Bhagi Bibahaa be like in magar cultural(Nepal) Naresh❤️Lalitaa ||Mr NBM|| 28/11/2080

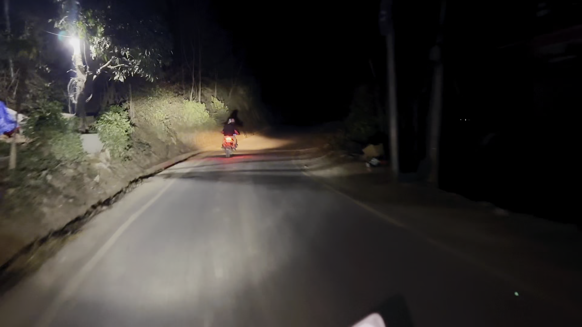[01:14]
आज तल किसानको बिजुवारबाट बुहारी मेरो बुहारी नरेशको जीवन सङ्गिनी साथमा लिएर हामी घर जाँदैछौँ।
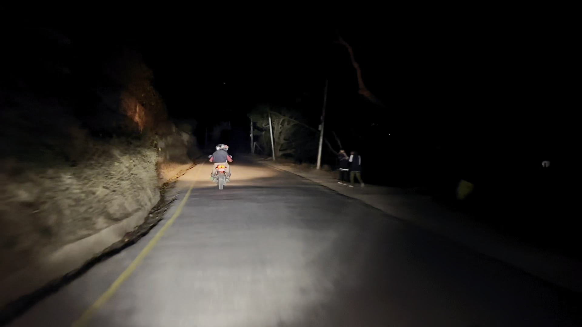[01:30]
अगाडिको नरेश र भाइको जीवन सङ्गिनी पछाडि बिकेर म बाइकमा बाहनेतिर लाग्दैछौँ।
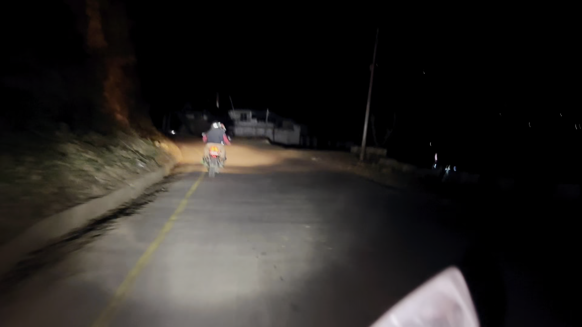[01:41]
बिजुवारदेखि बिजुवारदेखि बिजुवारदेखि अहिले यो रोड बिजुवारको कुनै खोला हामी आइपुग्यौँ। ओके ठिक छ, त्यसपछि अनि अरू भाइलाई जीवनको शुभकामना हाम्रो भाइ भाउजूलाई होइन अनि
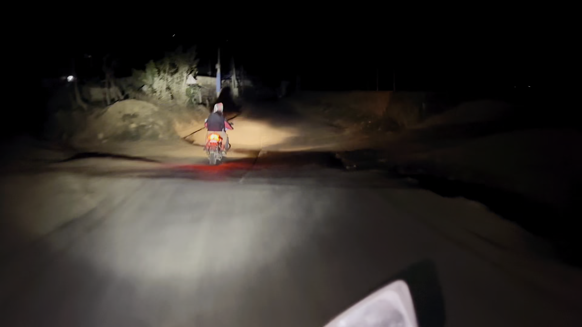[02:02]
अर्जुन दाईको चाहिँ भाइ बुहारीलाई यो त हाम्रो शुभकामना एकदमै लिँदैदेखि छ। उनीहरूले फर्स्टमा सधैँभरि भाइ बुहारीहरू
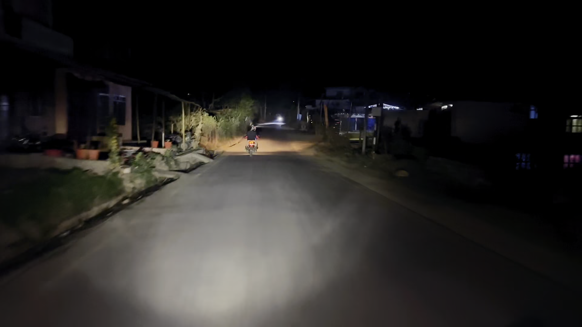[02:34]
यसो भन्दैमा हामीले बिच बाटोहरूमा अझै साथीहरू हुनुहुन्छ त्यहाँ वेट गरिराख्नु भएको छ दुईवटा बाइकमा, उहाँहरूसँग हामी सात आठजनाको ग्रुपमा बानी जाँदैछौँ र अहिले कति बजे छ अहिले रातको करिब देखिएन घडीमा देखिएन
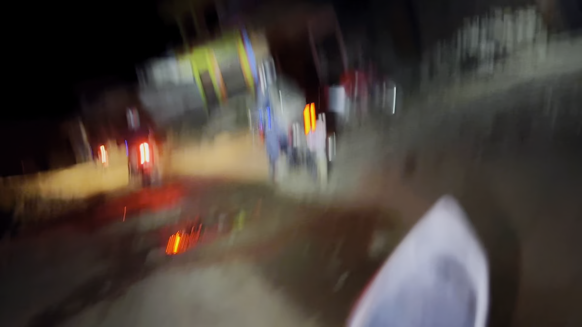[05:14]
बागडिला र बानी पुग्न हामीलाई 45 मिनट यो स्पिडमा सायद स्लो स्पिडमा हामी धेरै स्पिड नगर्ने भन्ने कुरा छ यो स्पिडमा सायद 1 घन्टा पनि लाग्न सक्छ 45 नै लाग्ला 45 टु 1 घन्टासम्ममा यता बाटो कच्ची छ
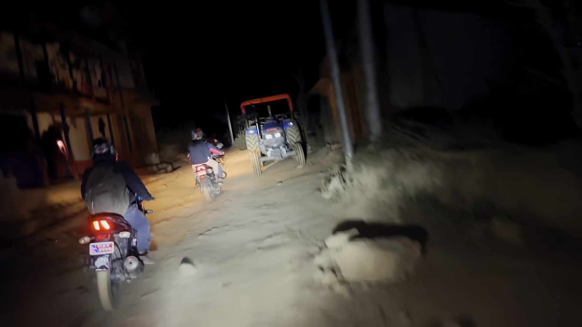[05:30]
जस स्मुथली आरामले जाने सबैको सल्लाह अनुसार हामी नरेश निवास बानीतर्फ गइरहेछौँ अरू साथीभाइहरू मिश्रहरू हामी अब अधेरी खोला आइपुग्न लाग्छौँ